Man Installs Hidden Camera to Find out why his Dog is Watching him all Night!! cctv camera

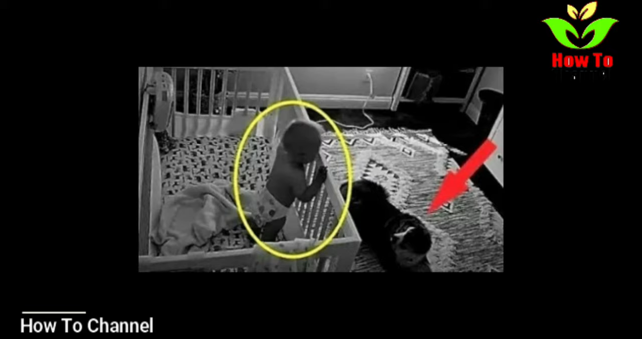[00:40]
where he makes sure to make her sleep and then lie in front of her and sleep as well,